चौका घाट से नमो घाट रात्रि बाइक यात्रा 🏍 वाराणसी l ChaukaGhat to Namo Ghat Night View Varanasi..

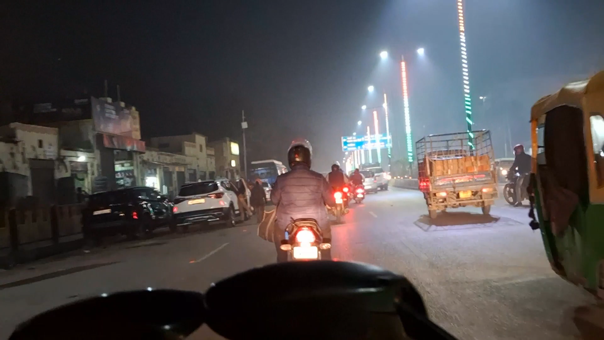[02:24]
कि यह नक्ति घाज पहड़िया जाना हो तो यहां सो जा सकते लोग को बोर्ड लगा हुआ है यहां पर भीकती रहा है यहां सो जा सकते हैं
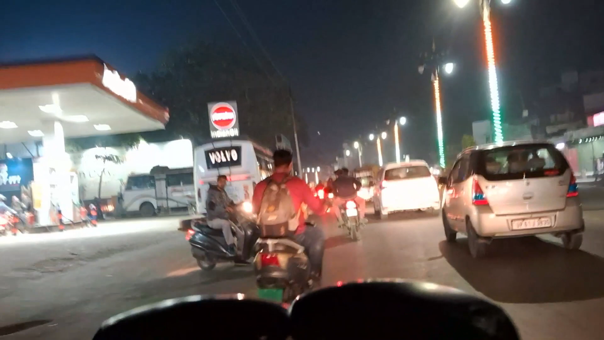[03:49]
कि यह आगा है वारणसी सीटी रेलवेस्टेशन के पास
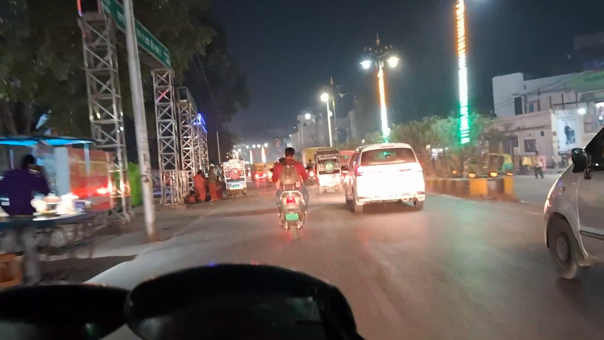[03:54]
कि देखने सीटी रेलवेस्टेशन के पास कि देख सकते हैं सीटी रेलवेस्टेशन का दूसरा के एक अधर था एक इधर अधर
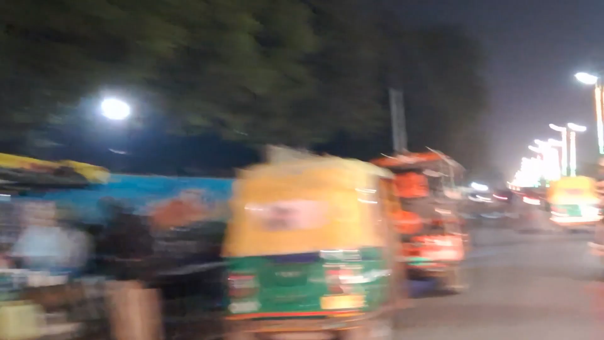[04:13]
अधर
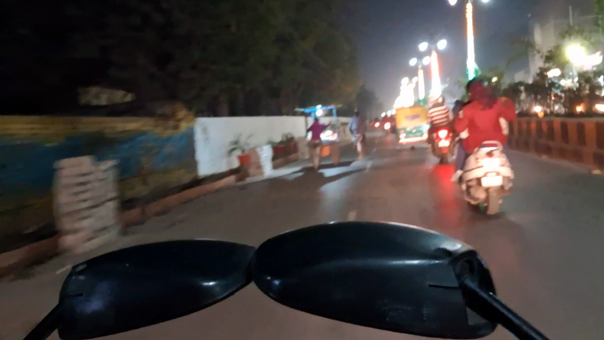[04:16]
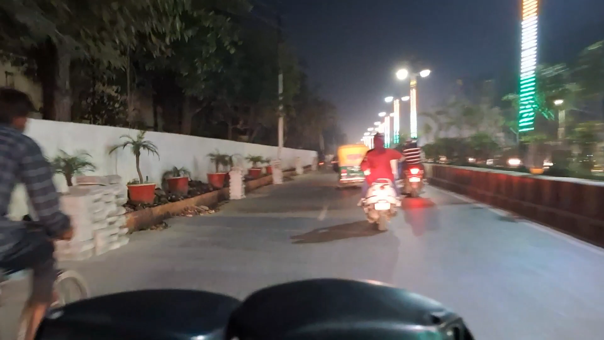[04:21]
पूरा चल रहा है कि यह जो बन रहा है ना यह पाथवे बनेगा इसे पूरा रेलिंग लगके पूरा पाथवे बनेगा दोस्तों
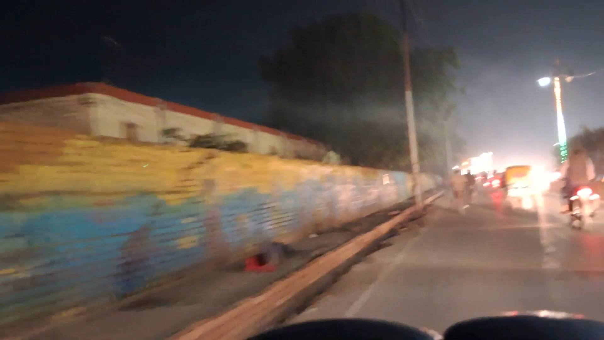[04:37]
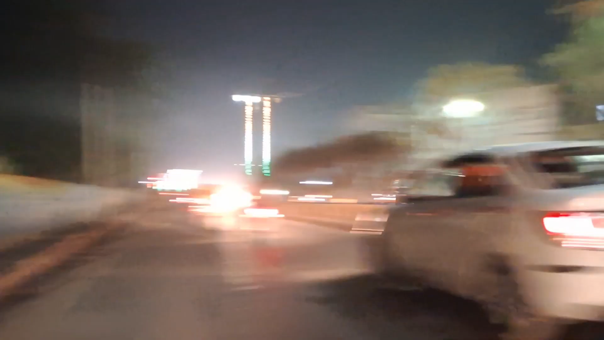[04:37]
कि यह से पूस साइड पाथवे बनाओ यह से इस साइड ने में पूरा पाथवे बनाओ दोस्तों
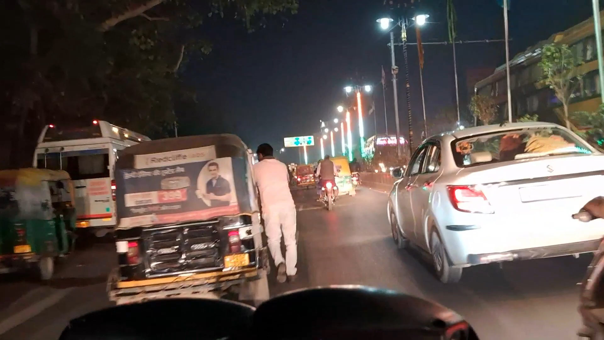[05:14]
कि पीछ नंदी जीत भी बीच में यह देखे नया नया बस्टेंड बना हुगा देखे यहां पर बस्टेंड बन गया है अभी आपको बनारी सहर में भी गुदोगी आ जाना हो
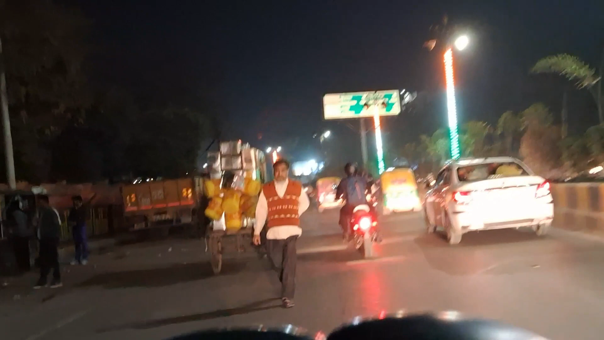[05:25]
नाई शड़क जाना हो हर जगा के लिए बसे आपको फ्लब देखेंगे हो यह सब फूरा रेलिं� कि अवरी आपको जा सकते हैं पाहिए अब बनाए तो यहां पर बेदार होते हैं
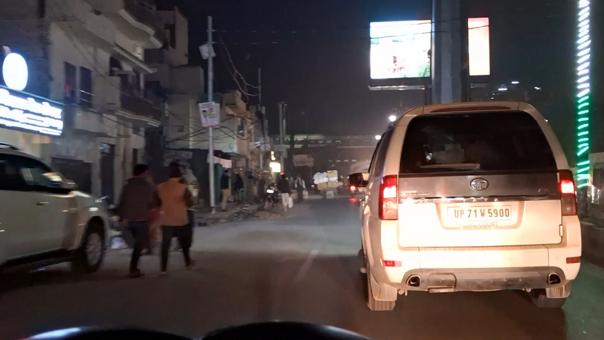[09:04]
देख काशी स्टेशन का पलाइज भाएज़ के पास कही है